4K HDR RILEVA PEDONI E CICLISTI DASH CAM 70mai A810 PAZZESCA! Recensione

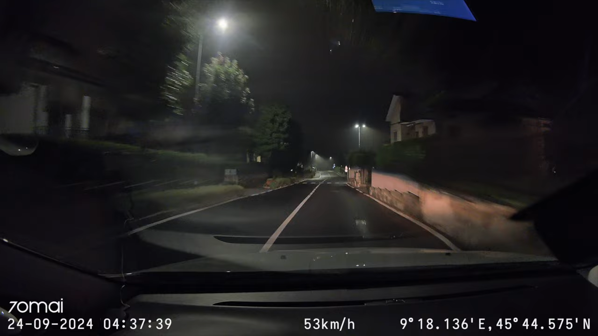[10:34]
registrazione allora come state vedendo adesso questi sono video che ho registrato io in notturna quindi vedete come si vede bene come tutto è molto chiaro perché grazie al sensore Sony che ci ha installato all'interno di questa dashcam anche con poca luce il risultato è davvero davvero notevole vedete anche il video quando piove di sera sempre anzi di notte praticamente quindi come rimane comunque chiaro tutto quello che c'è intorno a noi poi vedete il video di giorno ovviamente dove è